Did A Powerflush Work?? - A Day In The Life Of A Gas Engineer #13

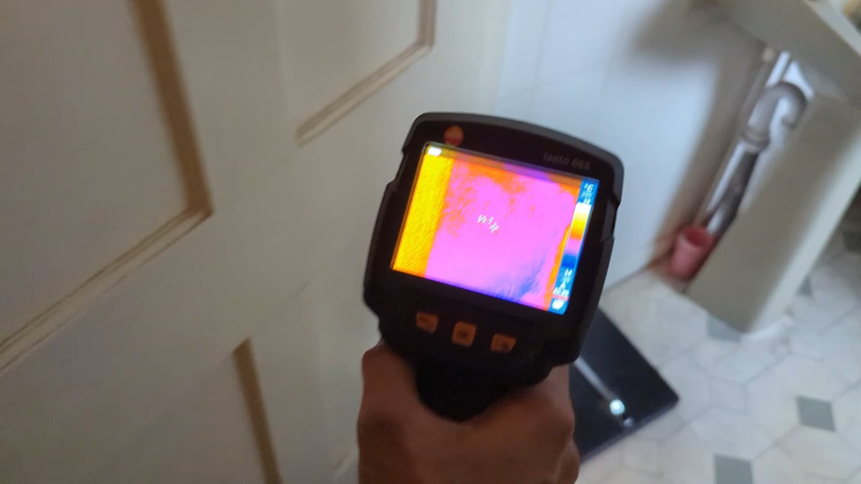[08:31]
thought I'd go around the thermal imaging camera at the moment to show you what we've got so
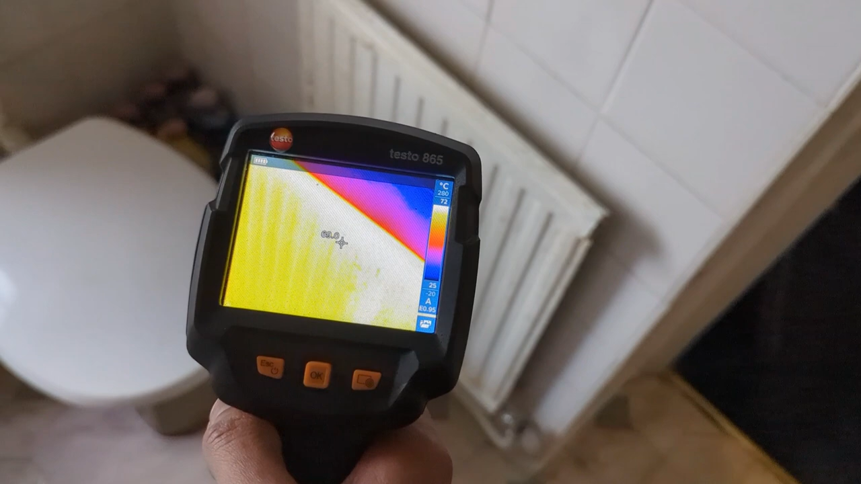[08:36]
currently all the radiators we're getting heat to all of them so at least
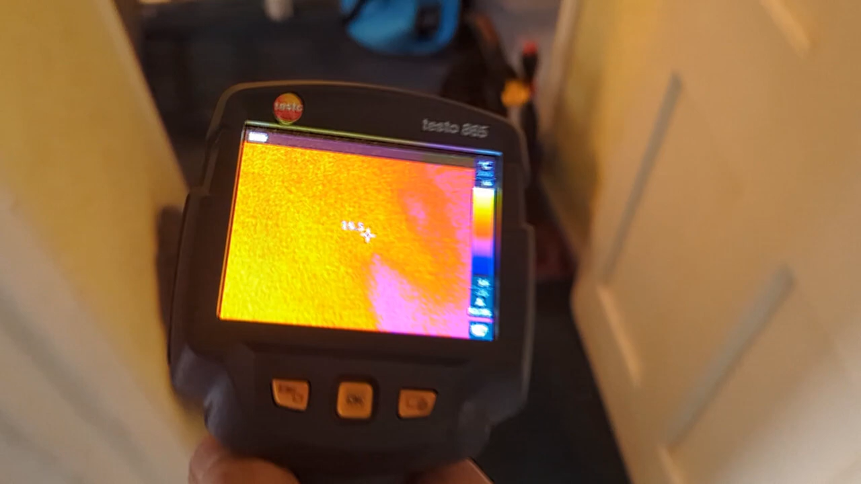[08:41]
it proves that we've got our connections right
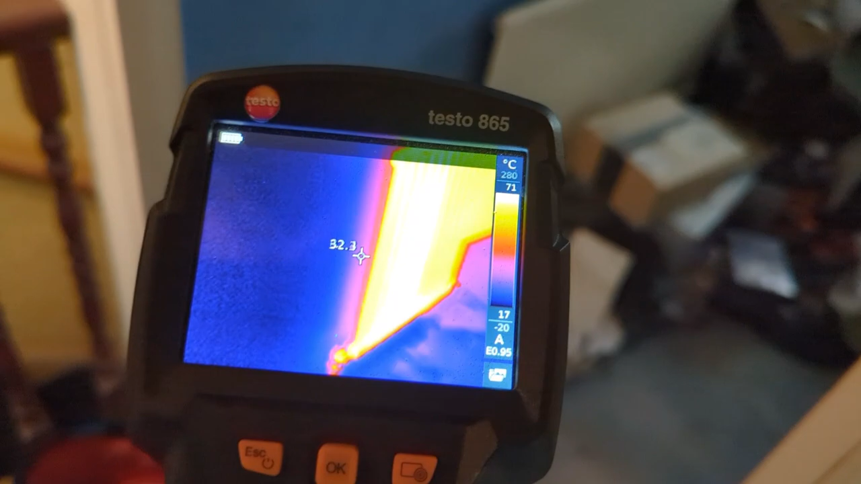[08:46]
On screen: spot 32.3°C
flan returns are all working fine oh
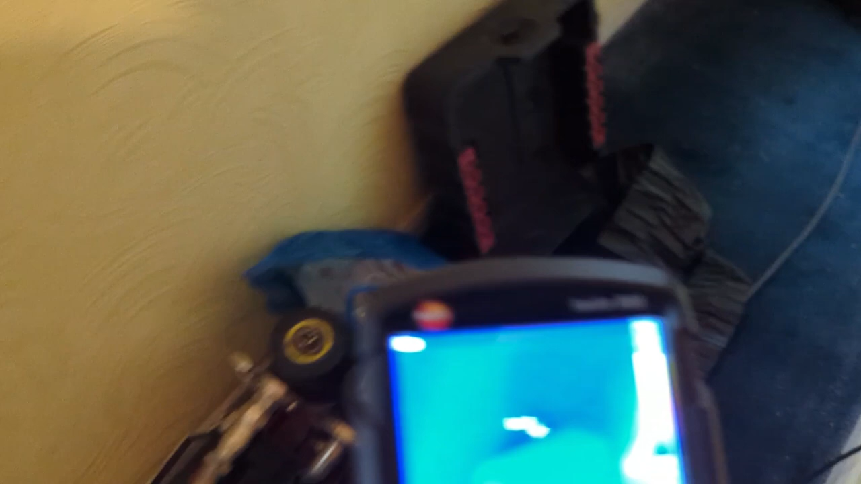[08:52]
that one's hot as well
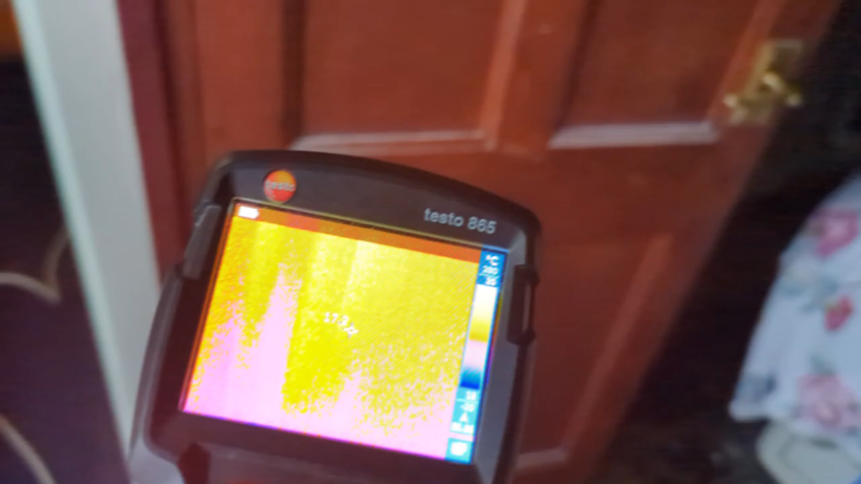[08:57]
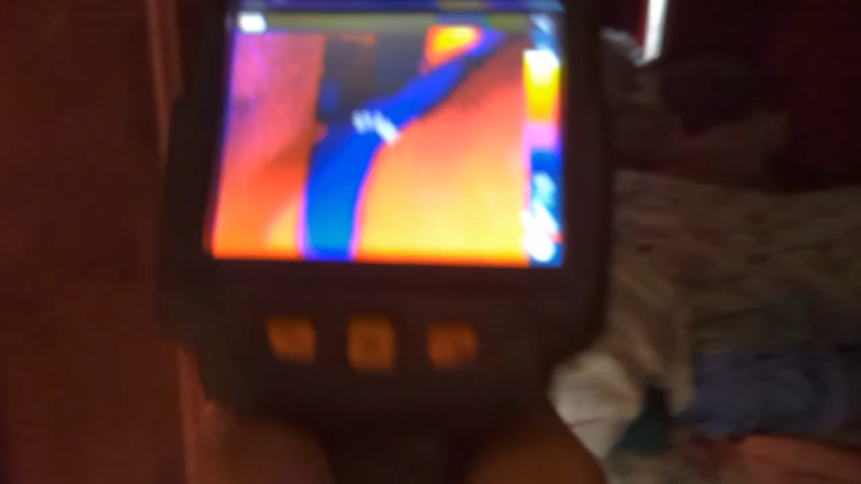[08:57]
I've got that one in the back there
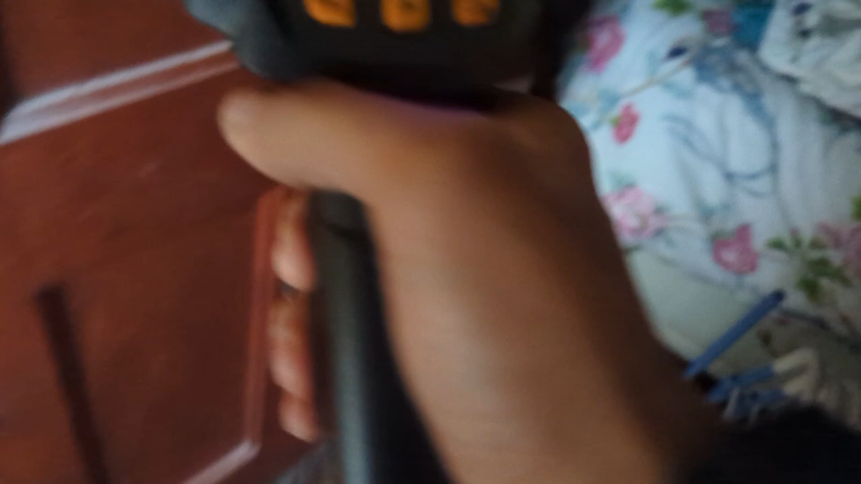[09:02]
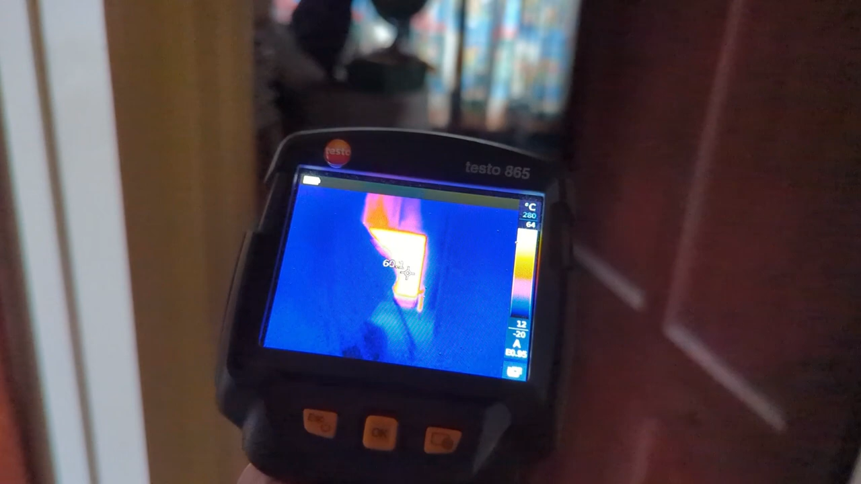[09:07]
got that one there it's nice and hot this
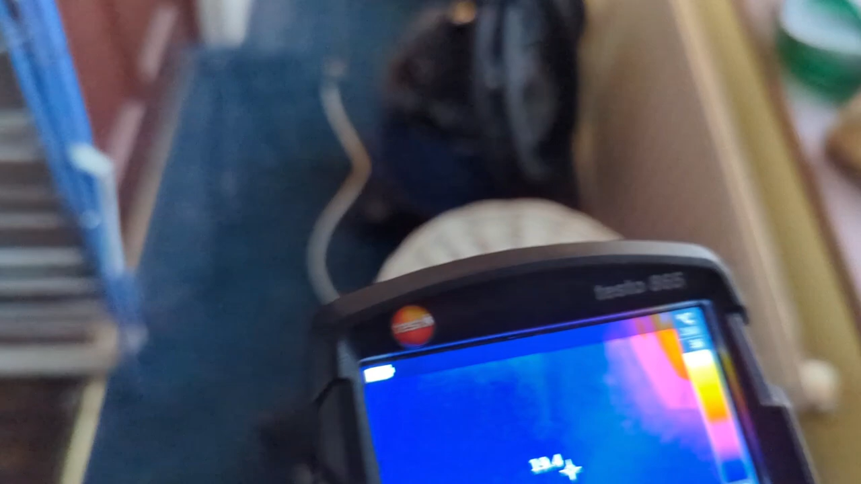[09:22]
just so that you get the complete picture
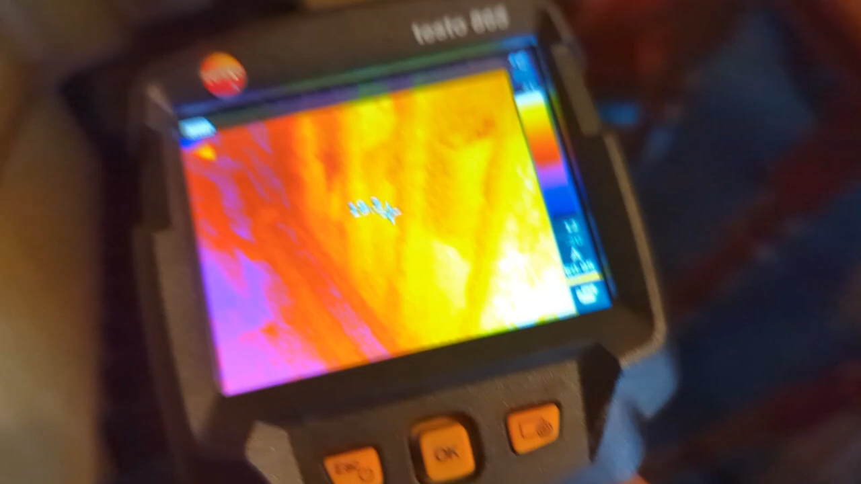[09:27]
so we've got that one there got a nice heat going to it
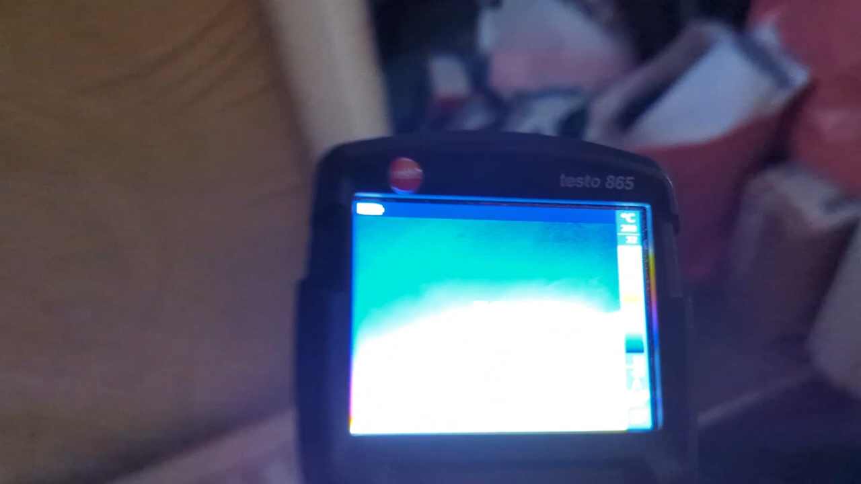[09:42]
there's a hidden one sort of back there
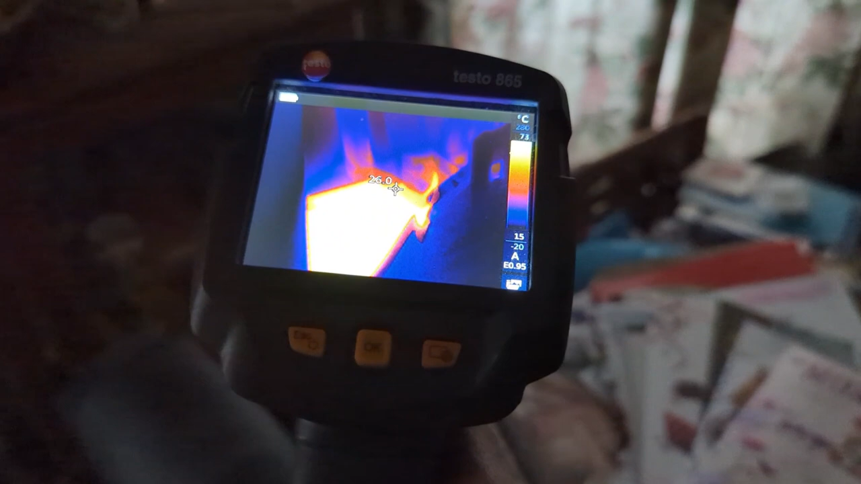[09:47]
that's getting nice and hot as well and
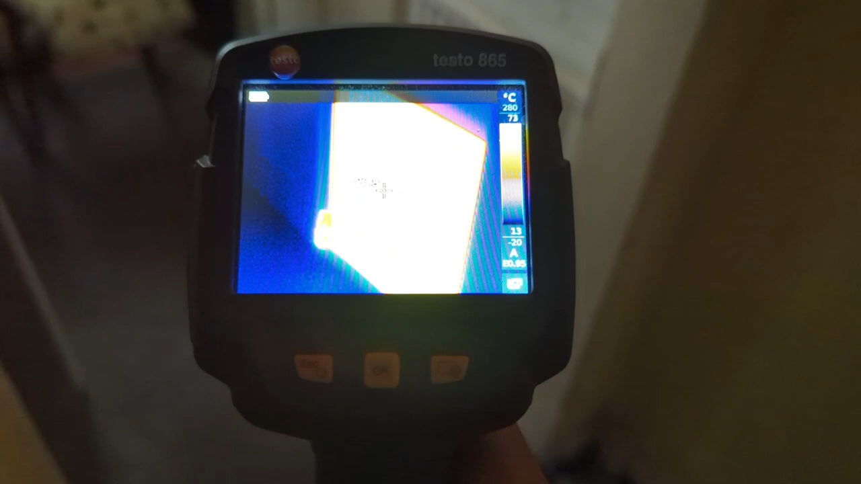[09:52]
so is that one so yeah gonna start
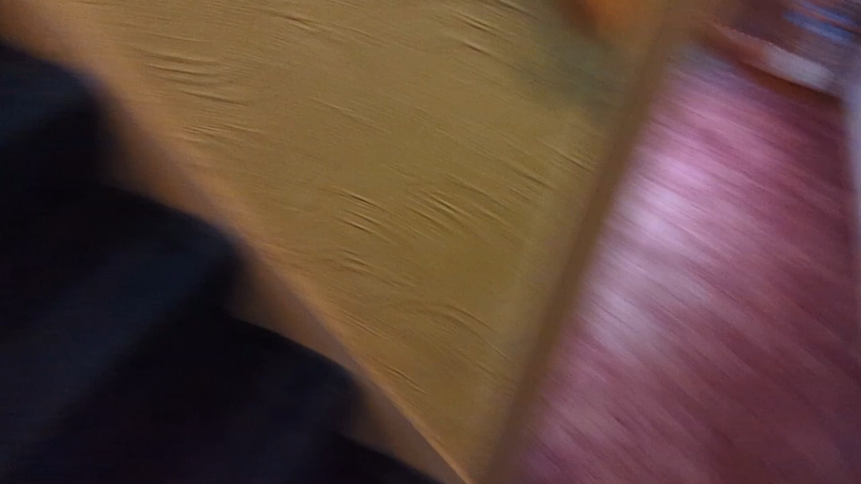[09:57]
isolating the radiators now because it's been an hour circulating the whole system
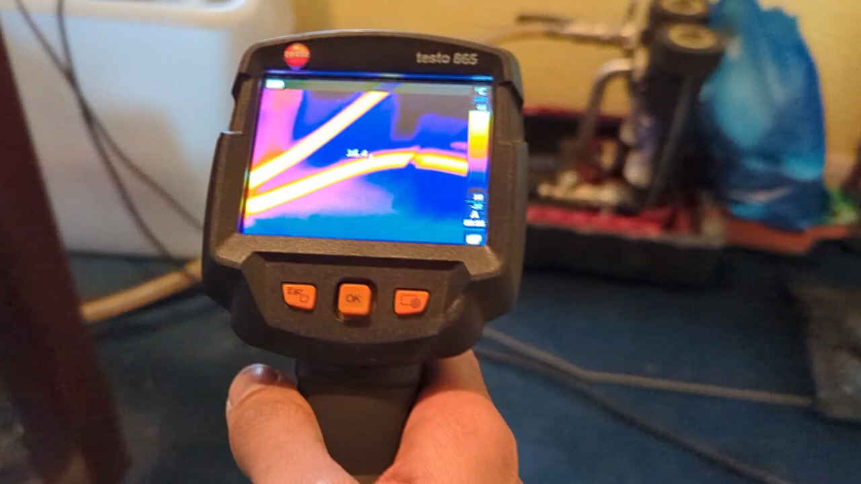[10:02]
everything's everything's getting nice and hot
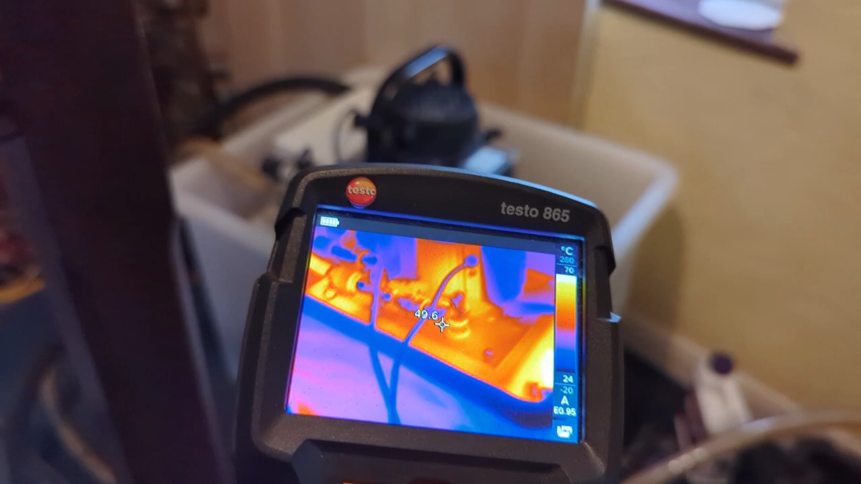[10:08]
On screen: spot 49.6°C
and then start flushing the rads individually now